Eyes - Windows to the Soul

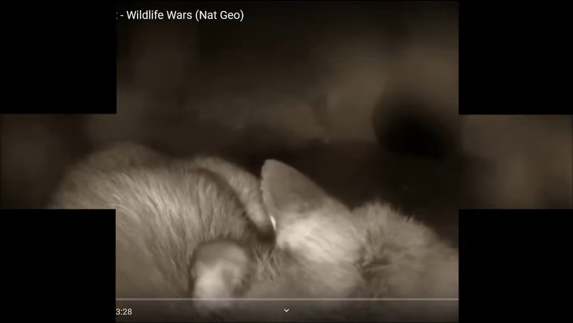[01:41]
So here we've got, they've actually got a camera in a burrow of a wild fox, okay?
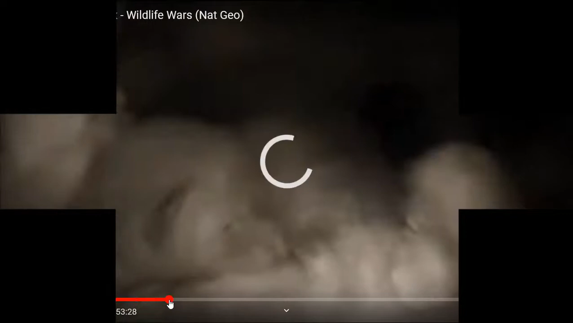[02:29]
which he comes back, spends time with the kiddies, right, as they're growing up and getting bigger.